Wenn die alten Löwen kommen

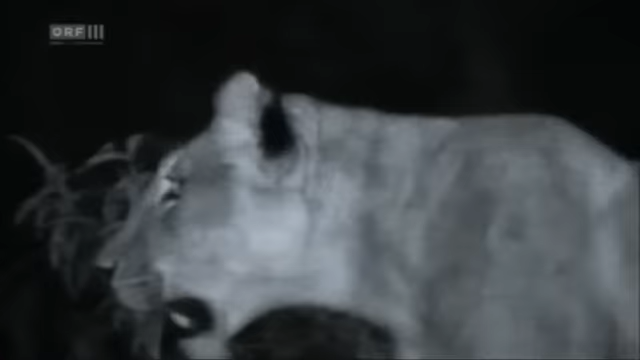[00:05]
Nach Einbruch der Dunkelheit greifen die Hyänen an.
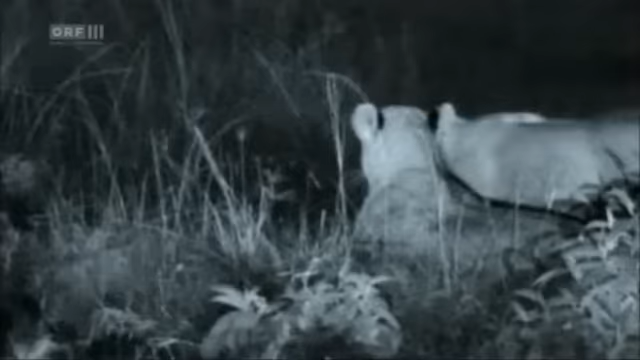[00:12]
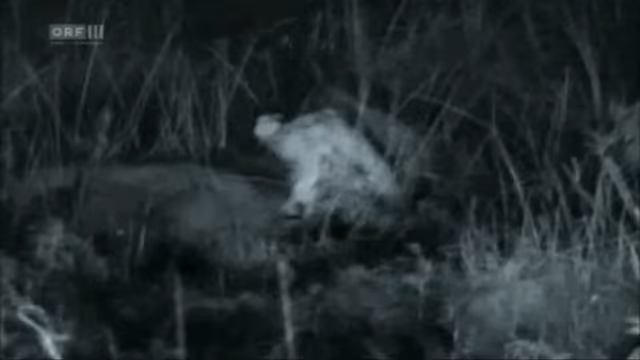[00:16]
Den vier Löwinnen können die Hyänen durchaus gefährlich werden.
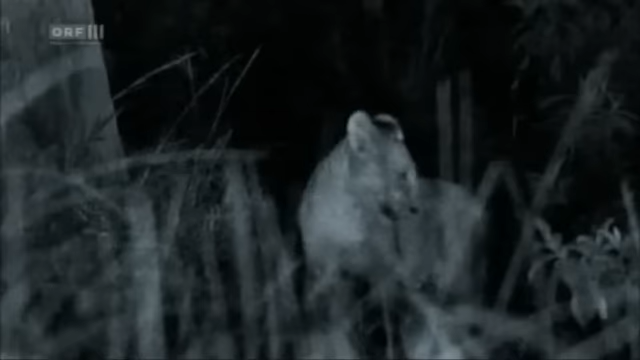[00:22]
Die Löwenbabys flüchten auf die Bäume.
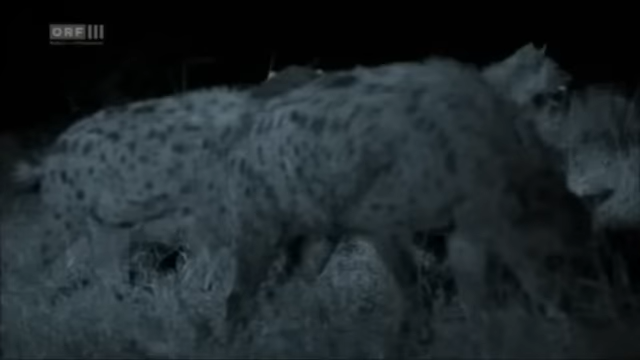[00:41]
Doch plötzlich lösen sich die alten Löwenmännchen aus der Dunkelheit.
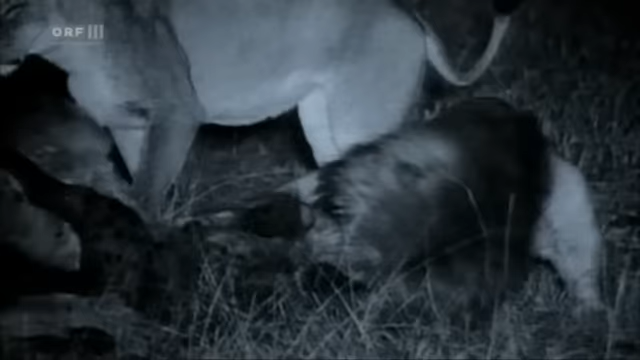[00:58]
Sie holen den Kopf der Königin. Löwen und Hyänen befinden sich in einem ständigen Konkurrenzkampf um die Nahrungsreserven der Savanne. Das macht sie zu Todfeinden.